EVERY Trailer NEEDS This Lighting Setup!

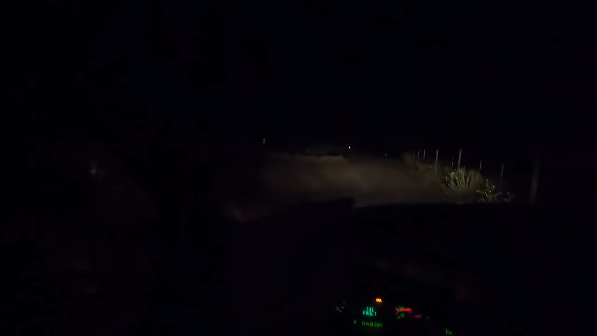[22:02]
so we got to turn in pretty tight and there's a couple little walls here and again i'm sorry it's very dark